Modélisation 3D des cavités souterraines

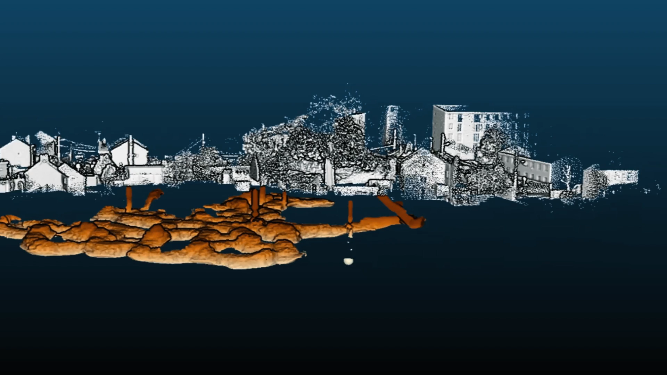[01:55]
Elles permettent aussi d'identifier les zones dégradées sur les parois de la cavité, là où la probabilité d'apparition d'un effondrement va être la plus grande.